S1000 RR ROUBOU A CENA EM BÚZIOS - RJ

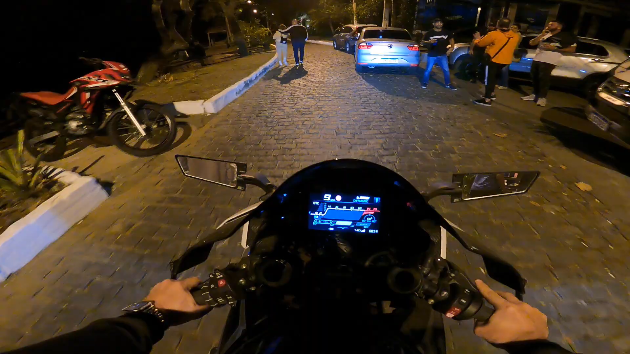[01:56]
Ele pediu pra acelerar, então ele gosta.
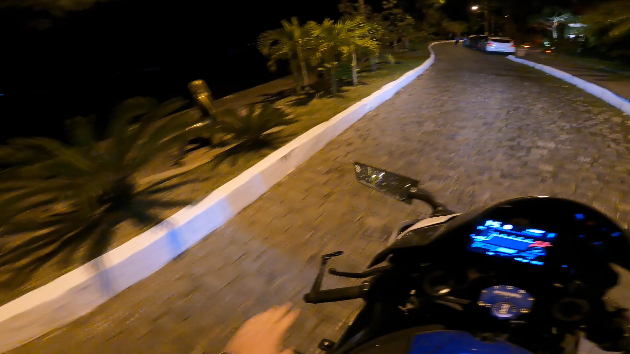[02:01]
Então, ele levou um susto, ele? Foi uns dias atrás aí. Quando eu liguei, ele levou um susto, botou a mão no coração e voltou pra ver. Então ele curte moto também.
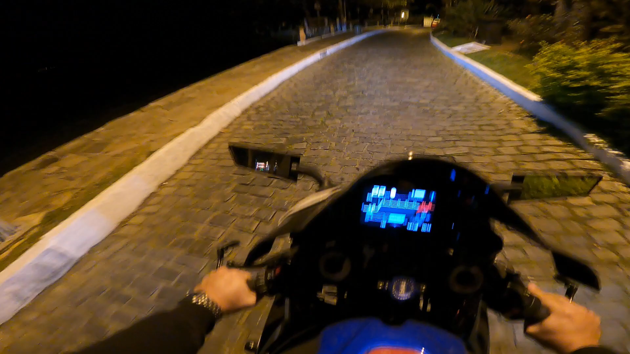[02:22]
Essa é a famosa Rua das Pedras,
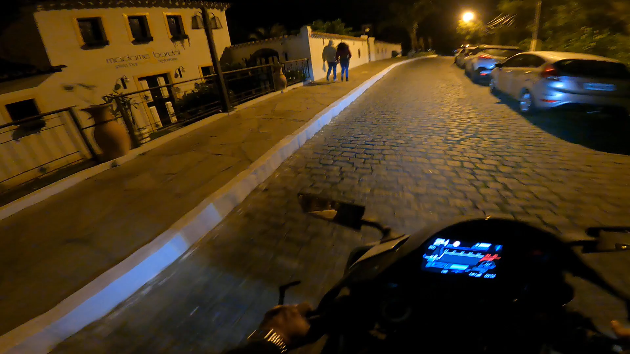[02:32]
beirando a orla aqui.
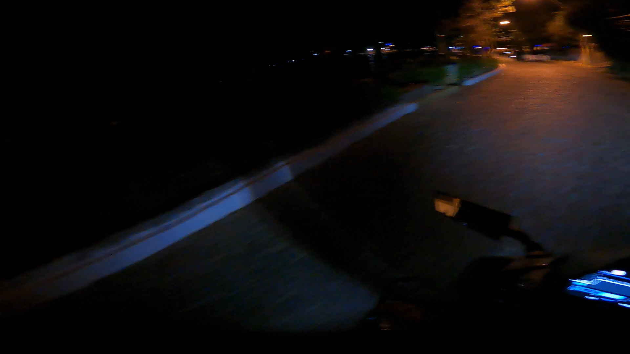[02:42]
Uma vista bem bonita, bem bacana. Rolezinho rápido até a pousada. By night aqui também tá bombando. Rolezinho rápido até a pousada para vocês curtirem um pouquinho aqui de Búzios. Três estátuas ali de três marinheiros na praia. Não sei se dá pra ver, tá escuro.
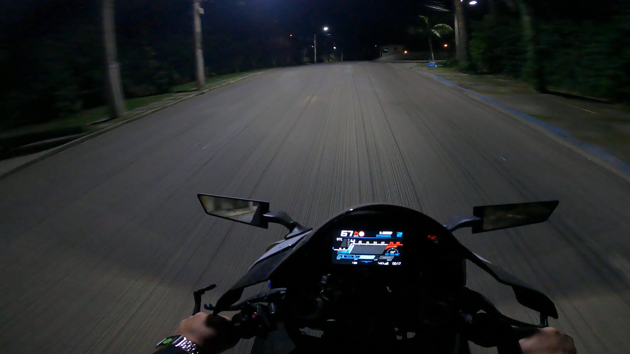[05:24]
Essa curvinha aqui é gostosa de fazer. Uma curvinha fechada numa subida e já cai na descida.